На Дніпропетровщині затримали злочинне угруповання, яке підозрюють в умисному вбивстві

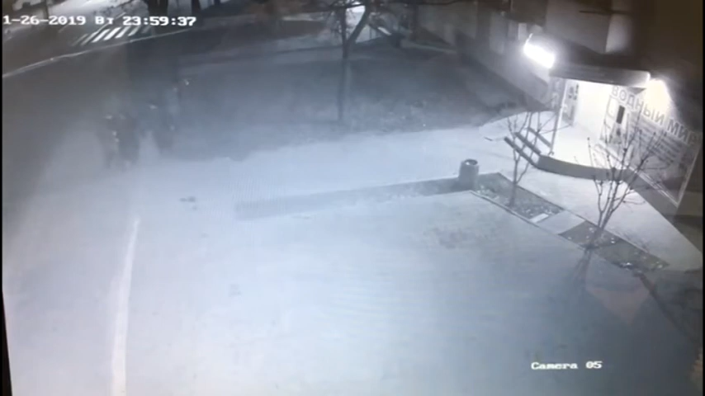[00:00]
На кадрах, що зафільмувала камера спостереження, троє молодиків силоміць тягнуть 61-річного пенсіонера. Чоловік ще не знає, що його вбиватимуть.